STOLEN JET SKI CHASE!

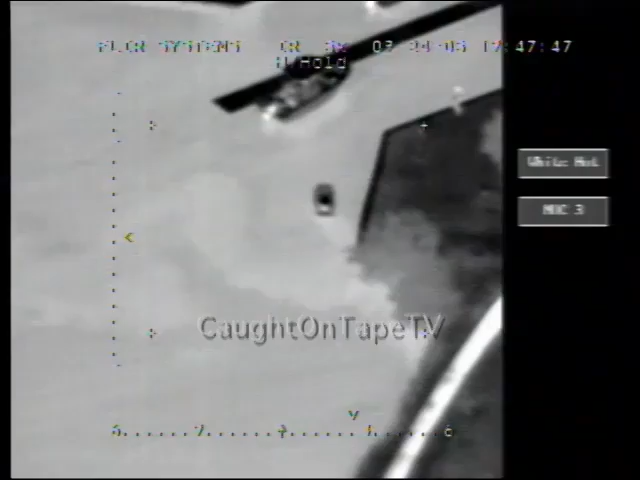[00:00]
Okay, he just pulled up to the, uh, the most northern boat slip there. He's just kind of sitting there.
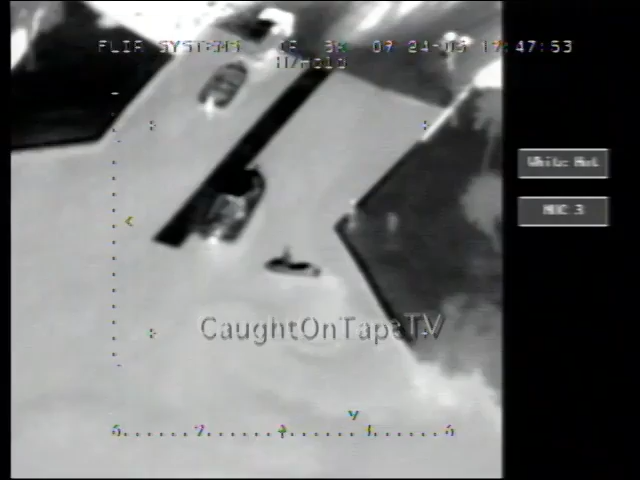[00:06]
206, K-10. Hey, was he wearing a white shirt, blue jeans, shorts, probably?
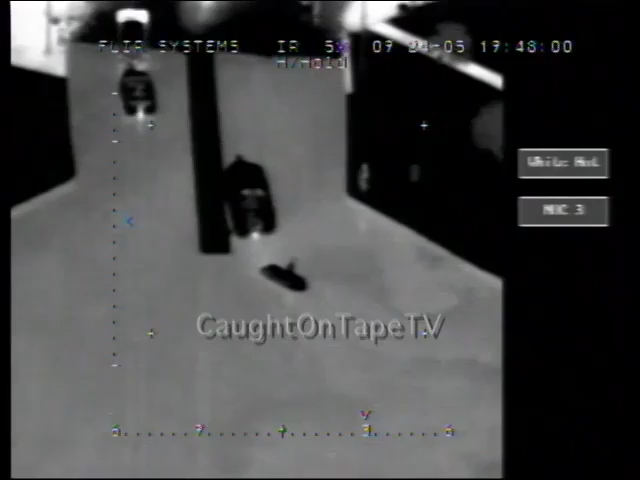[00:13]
Yeah, Coast Guard's got him in custody. They're waiting on you. They don't got him in custody. I'm watching him pull around.
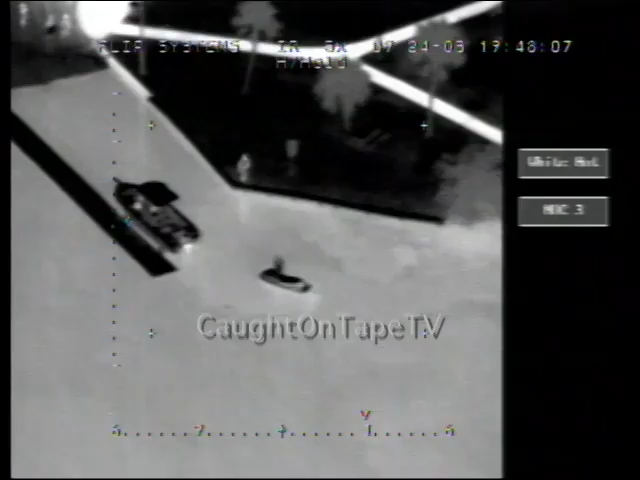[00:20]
They're still sitting here at a boat ramp. He said they're at the boat ramp at Kelly Park right now.
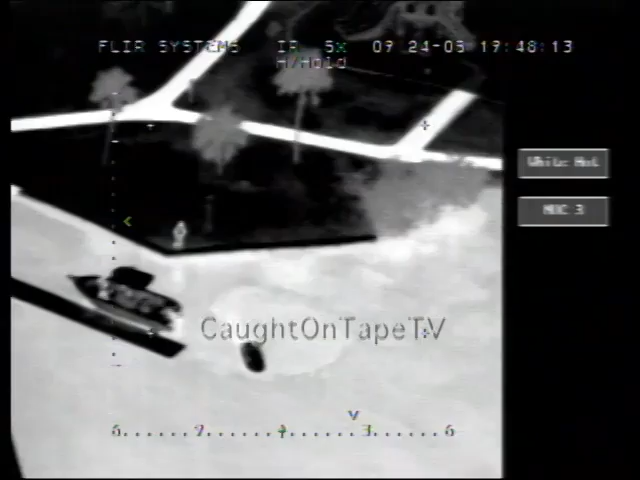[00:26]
Oh, I see. I see the girls over there. Sorry, he's going out on that jet ski.
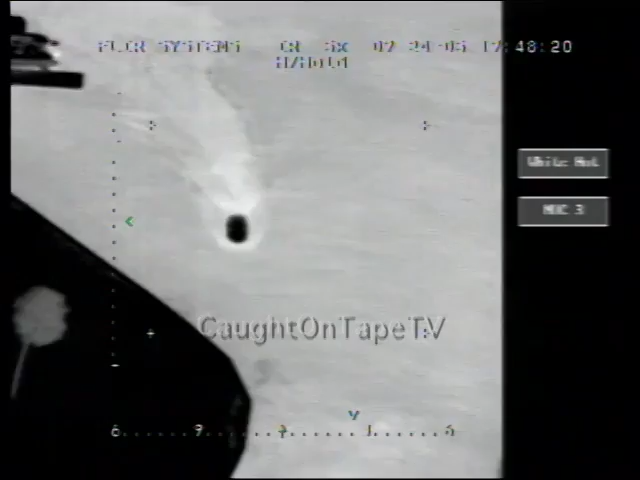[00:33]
Okay, yeah, I got a eyeball on him. He is leaving in the jet ski. Is Coast Guard there at the boat ramp?
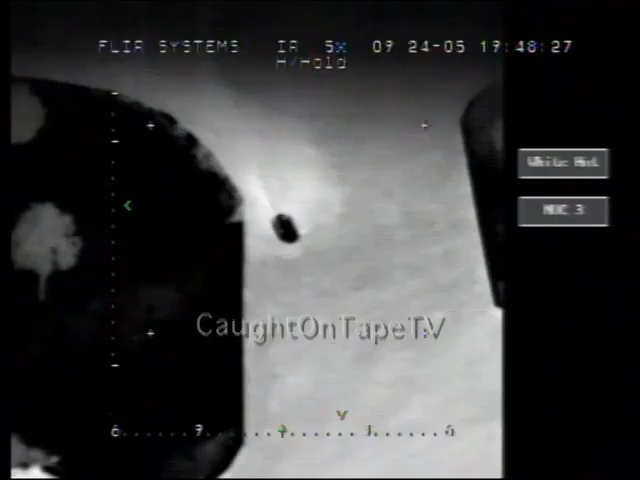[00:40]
Yeah, he's taking off. He is fleeing. Just everybody along Banana here, keep the, um, yeah, he's taking off.
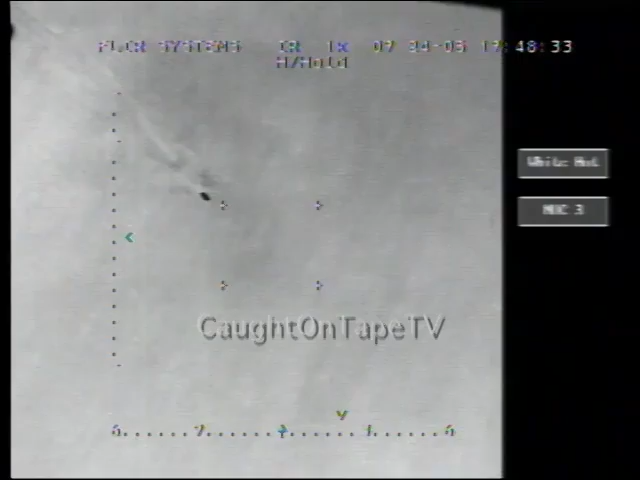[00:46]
He's southbound at this time.
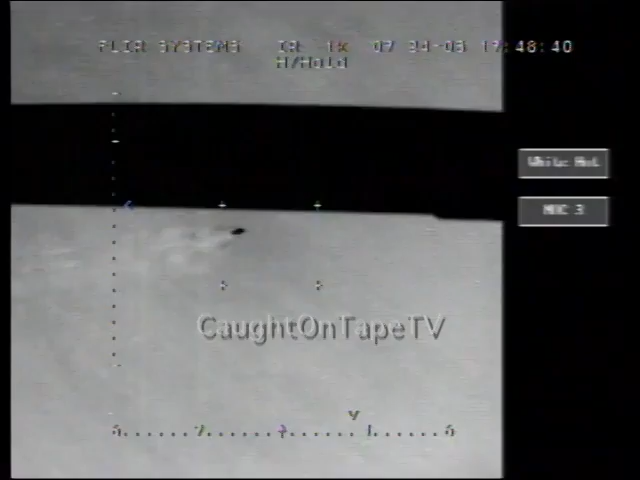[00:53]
I'll try to let everybody know where he goes here in just a second. Before we can get him boxed up.
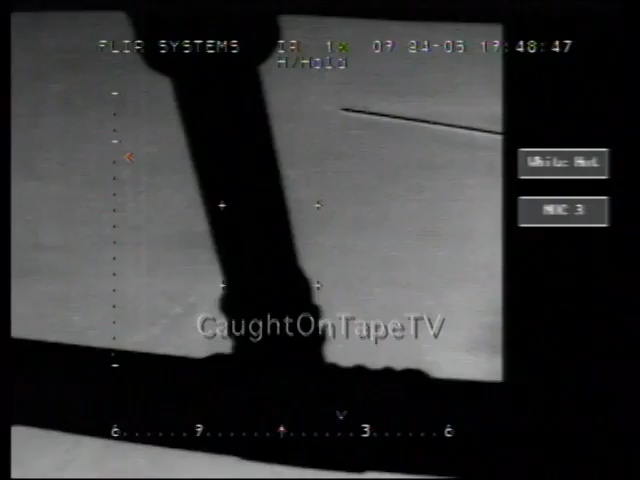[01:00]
He's going right towards the dock. I don't think he sees it. Hang on. Ooh. Yeah, he's going to hit that dock. Nope.
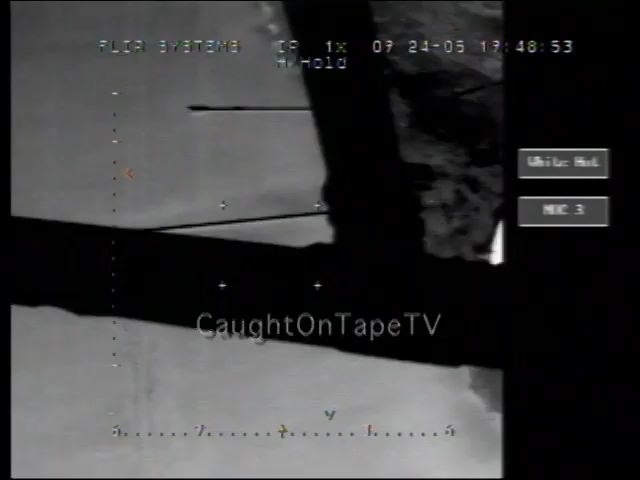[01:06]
All right, he almost signal forwarded. He's heading back out towards the, uh, river now.
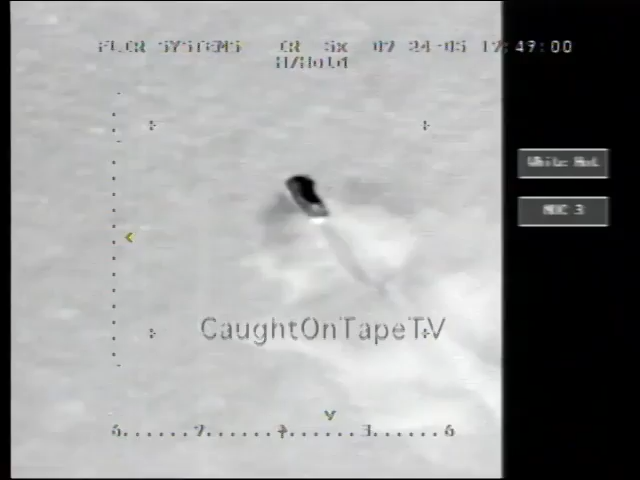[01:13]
He's continuing southbound. Down there.
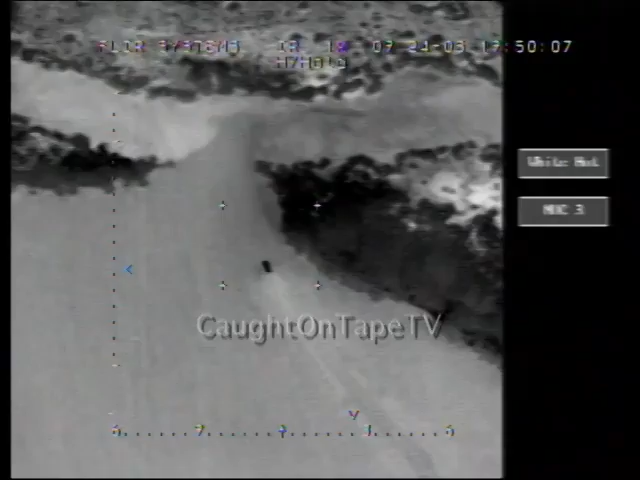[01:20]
206-star. Go ahead. He's heading back to me. I guarantee it on Bream. I'm going to sit in the backyard and wait for him.
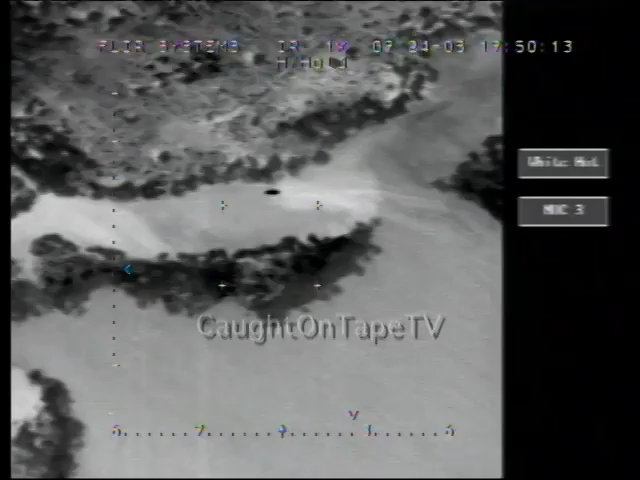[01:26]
Yeah, he's in a canal now. He's, uh, following the canal line, uh, west.
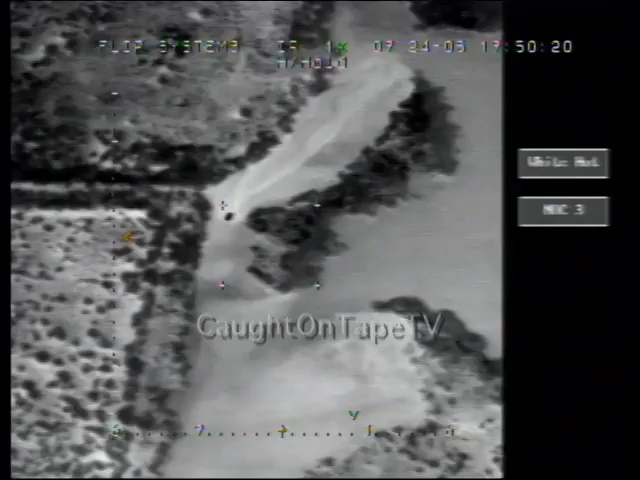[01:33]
He's going to come out to this first neighborhood. Uh,
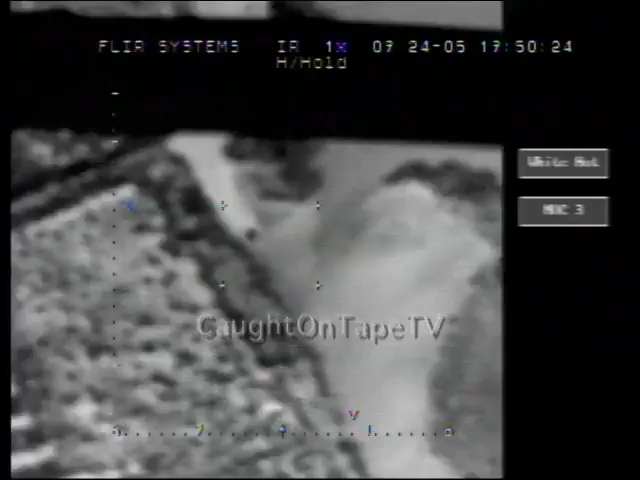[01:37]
he's still, uh, southbound. I'll try to give you a street here in just a second.
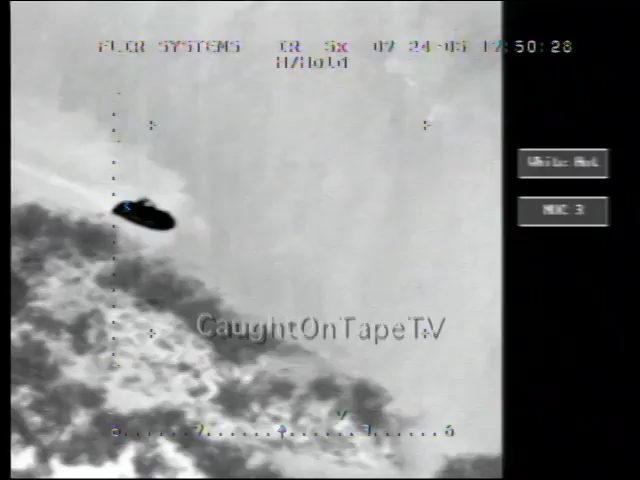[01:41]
All right, he's stopped.
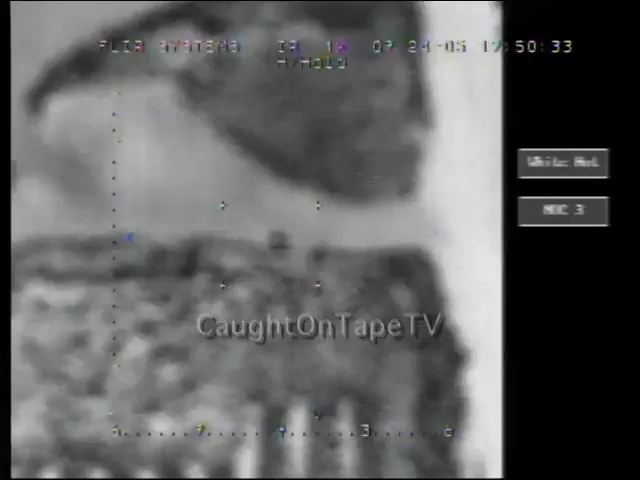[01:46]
He's just kind of waiting. He's not, uh, all right, he's pulled in there.
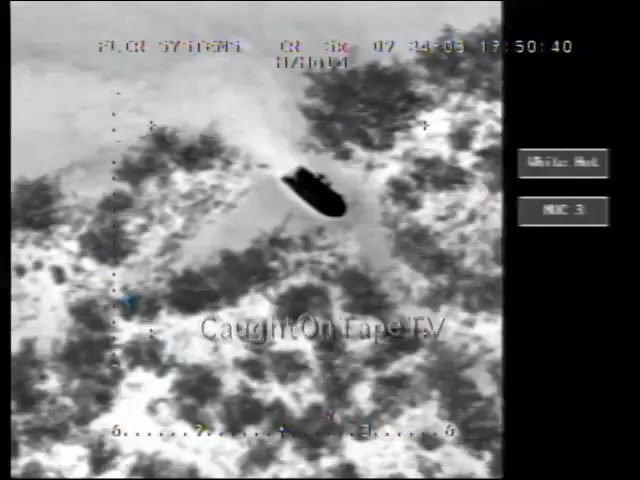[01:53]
It looks like he's going to go out on, uh, he's going to abandon the jet skiing and going on foot, it looks like, in this wooded area right here that we're over.
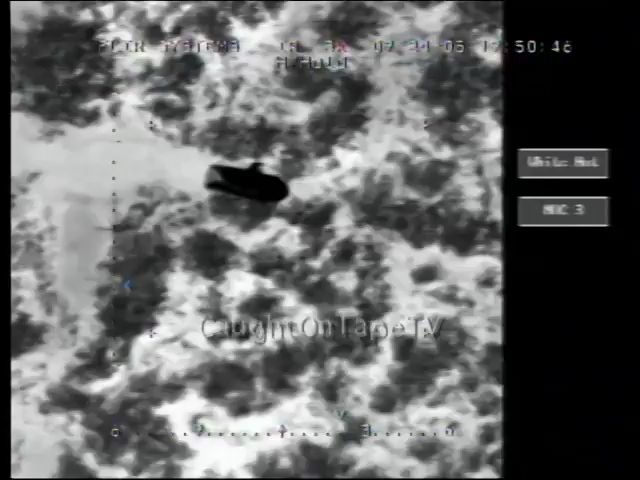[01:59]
Keep him real good. I got him. K-3206, what's the charge you have on that?
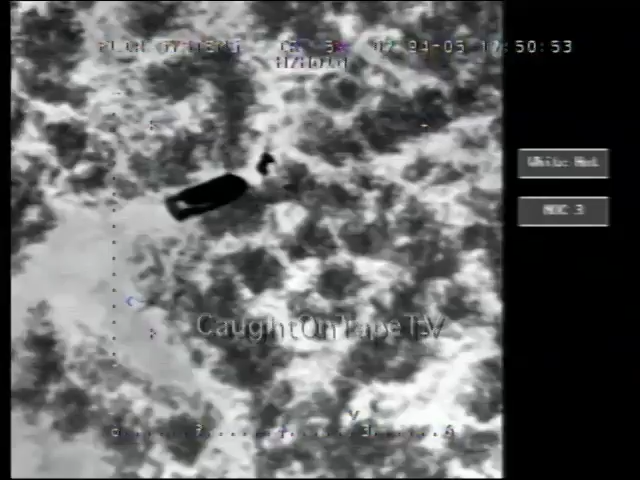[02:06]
All right, I'm coming to you from Kelly. Okay, he's abandoned the jet ski.
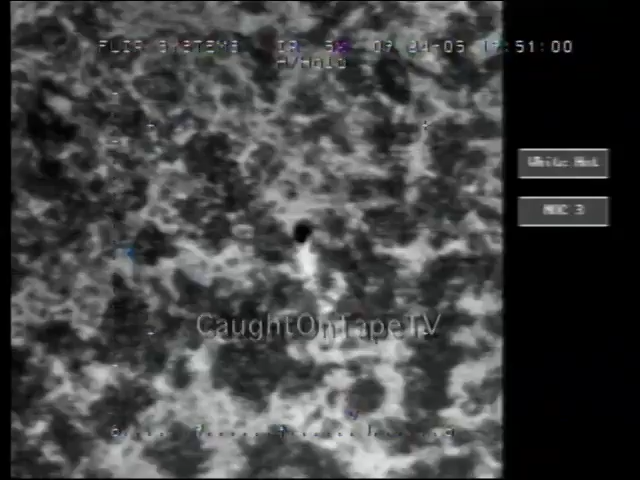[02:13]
He's running on foot. He's running westbound through the woods. We're directly over, I think, um, Lockmart.
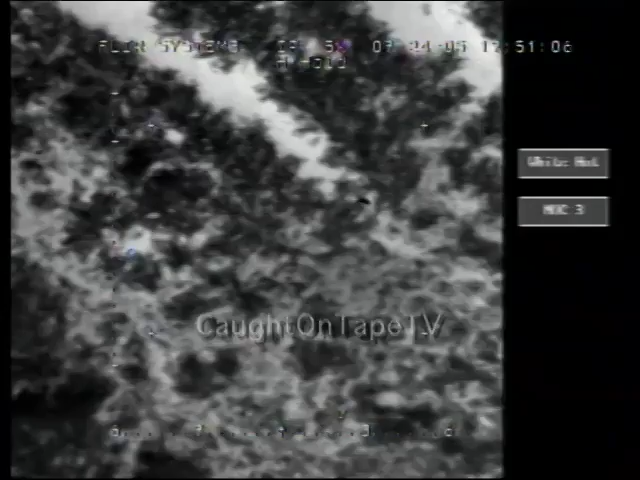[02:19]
Is that correct? He's in the woods just south of that.
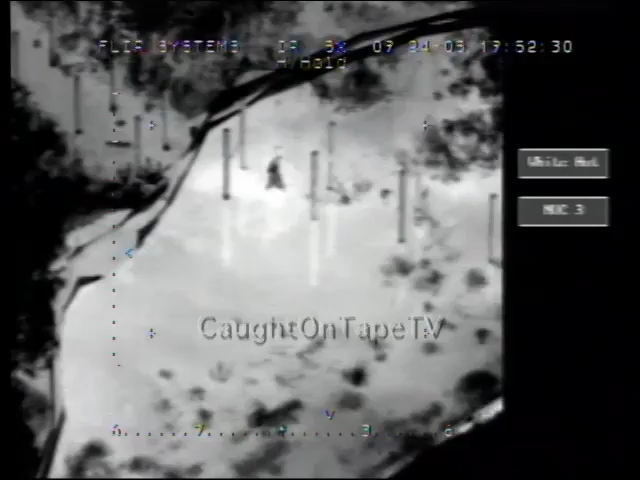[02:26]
He's coming right out of the water. There's a house under construction right there off your driver's side. He's directly behind it, almost to that lot right there.